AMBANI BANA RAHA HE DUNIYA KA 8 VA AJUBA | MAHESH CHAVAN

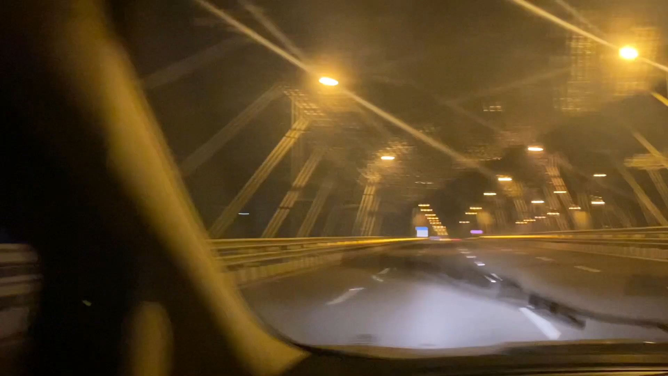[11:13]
मैं थर्ड टाइम गया गणेश यहाँ पे, आप देख सकते हो मस्त लगे, मजा कर रहा है वहा ऊपर से।